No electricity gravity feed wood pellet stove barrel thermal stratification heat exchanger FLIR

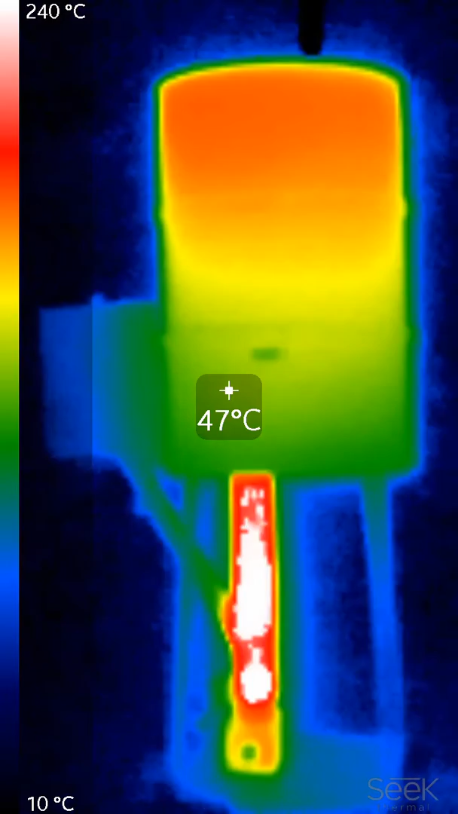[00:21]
On screen: spot 47°C, scale top 240°C, scale bottom 10°C
Bolts to the barrel and bucket of your choice to take the CHP micro wood pellet stove and make a high efficiency condensing furnace.
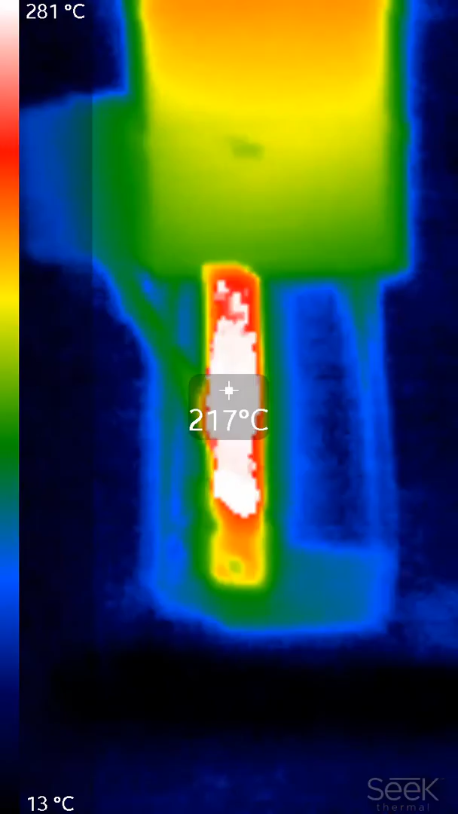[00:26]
On screen: spot 217°C, scale top 281°C, scale bottom 13°C
Let's take some temperature readings. I think this FLIR pegs at just over 300 C, but you can see that
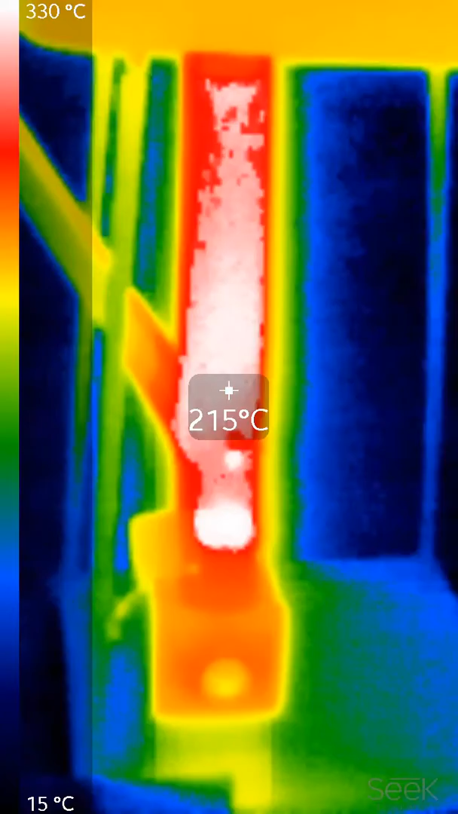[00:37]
On screen: spot 215°C, scale top 330°C, scale bottom 15°C
the skin temperature on the burner is
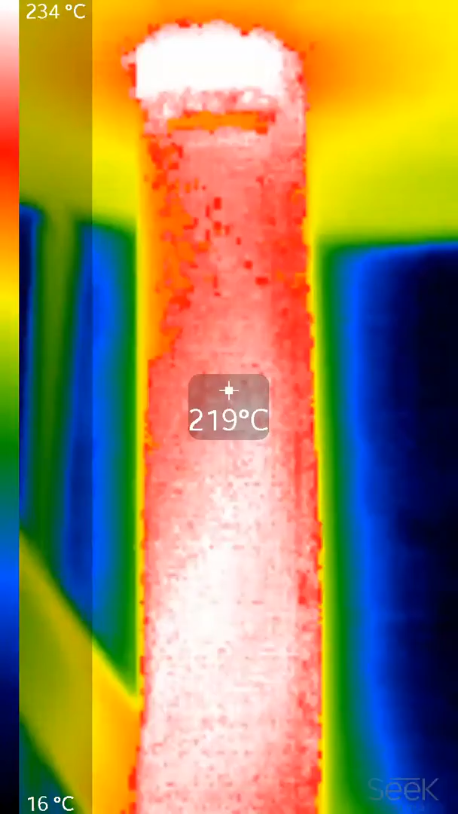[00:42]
On screen: spot 219°C, scale top 234°C, scale bottom 16°C
probably the warmest spot right there above the fire.
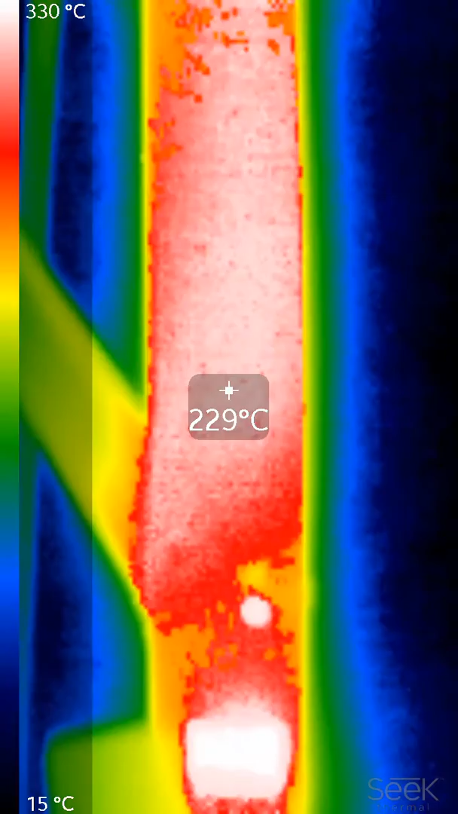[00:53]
On screen: spot 229°C, scale top 330°C, scale bottom 15°C
The skin temperature on the barrel has a nice high safety
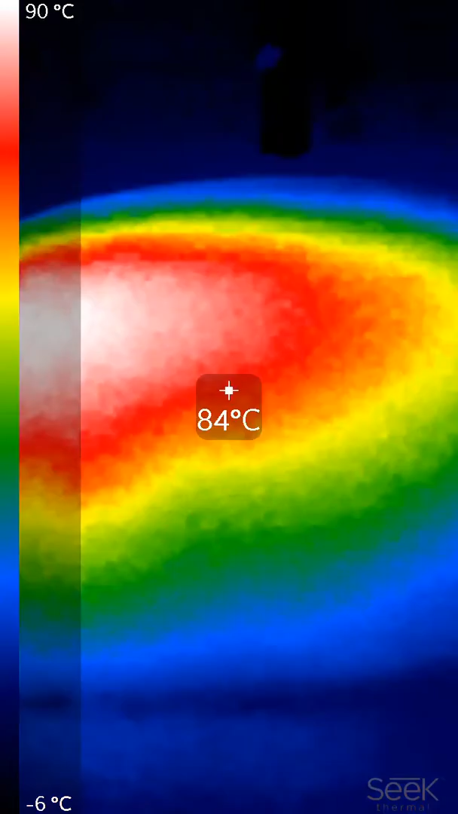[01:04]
On screen: spot 84°C, scale top 90°C, scale bottom -6°C
factor while it radiates out infrared
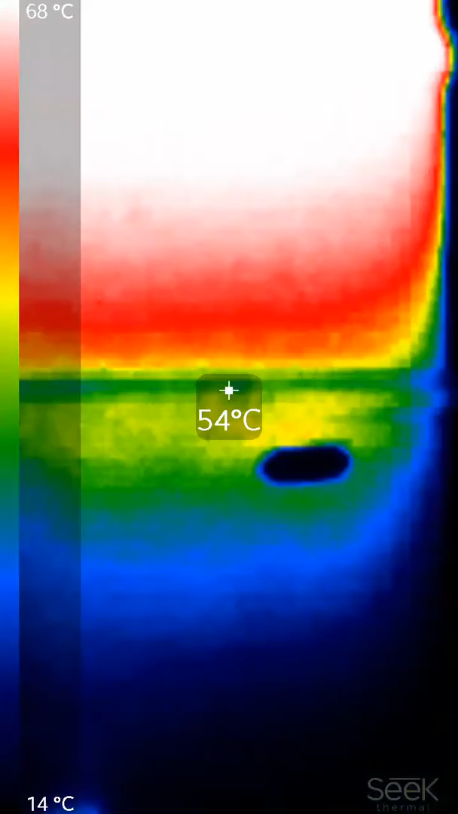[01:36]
On screen: spot 54°C, scale top 68°C, scale bottom 14°C
Very pleased with this bolt-on kit.
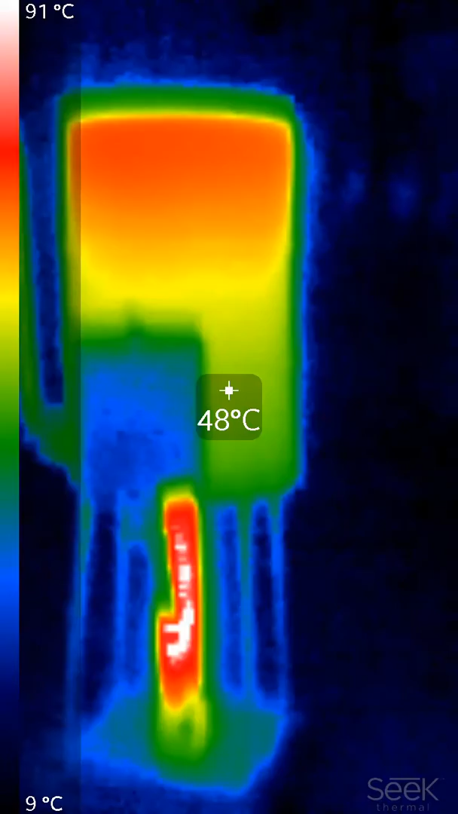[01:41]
On screen: spot 48°C, scale top 91°C, scale bottom 9°C
Extremely low exhaust temperatures. Just a few degrees above ambient.
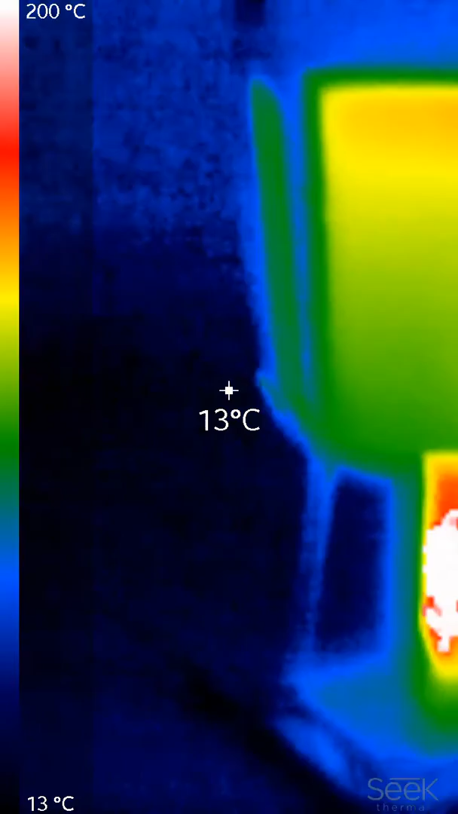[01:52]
On screen: spot 13°C, scale top 200°C, scale bottom 13°C
Let's see what that says.
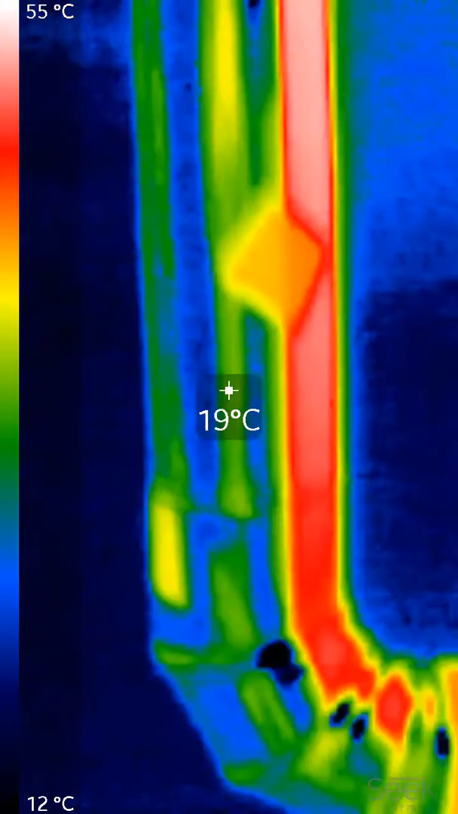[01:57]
On screen: spot 19°C, scale top 55°C, scale bottom 12°C
Careful now to get a reflection. Exhaust temperatures. My hand is warmer than the exhaust.
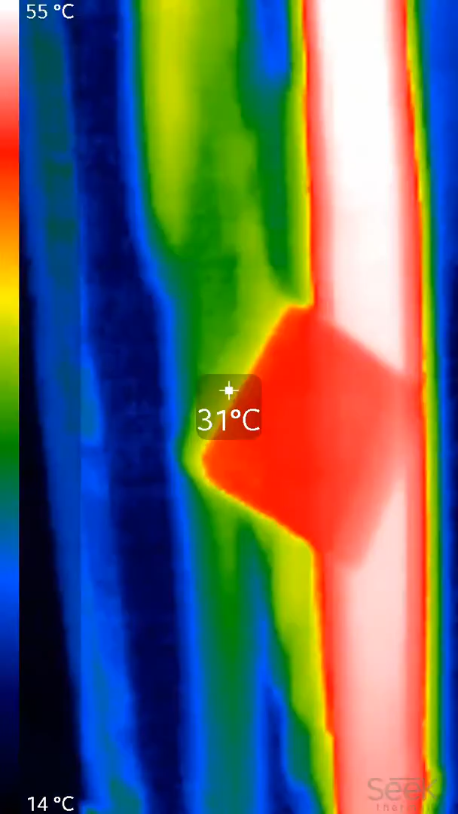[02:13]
On screen: spot 31°C, scale top 55°C, scale bottom 14°C
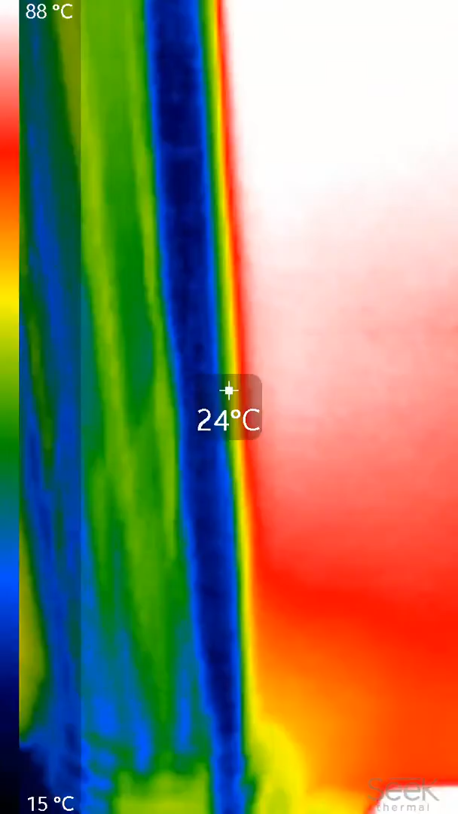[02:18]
On screen: spot 24°C, scale top 88°C, scale bottom 15°C
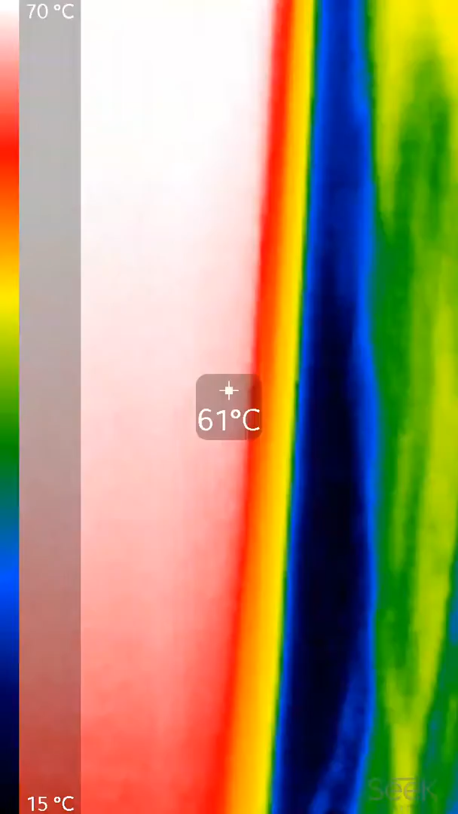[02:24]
On screen: spot 61°C, scale top 70°C, scale bottom 15°C
Top side of the barrel, if I can get up there.
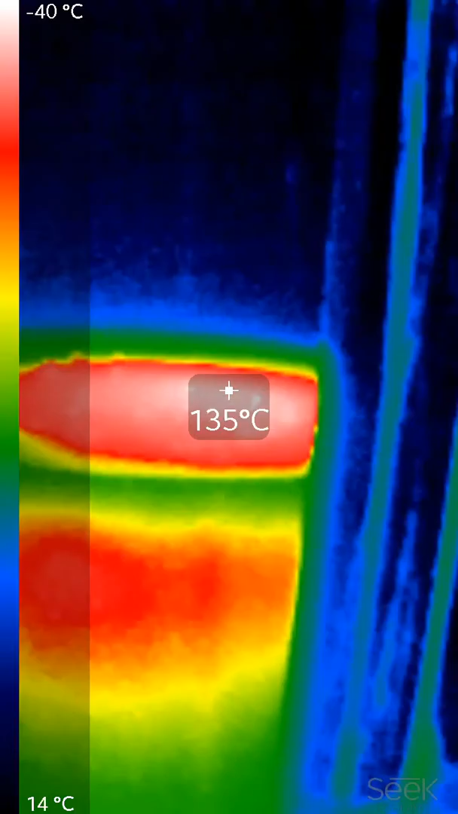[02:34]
On screen: spot 135°C
Maybe 150 C on the top of the barrel.
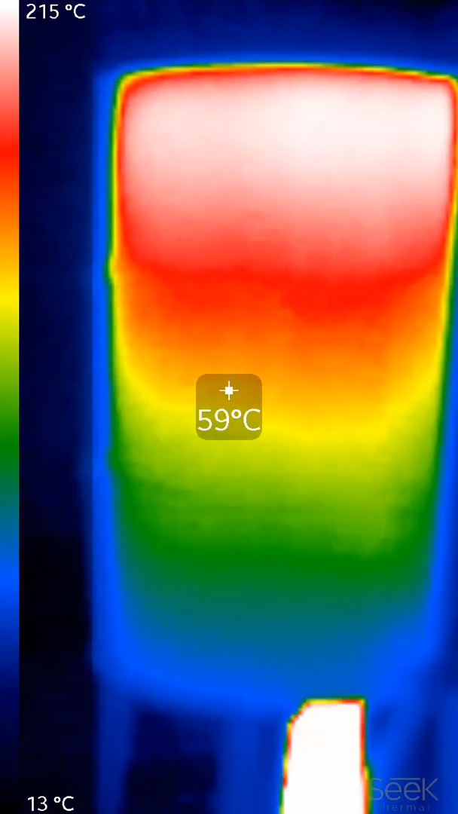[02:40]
On screen: spot 59°C, scale top 215°C, scale bottom 13°C
Nice thermal gradient as the hot exhaust gases have to lose their heat to fall down and find the exit there. much more.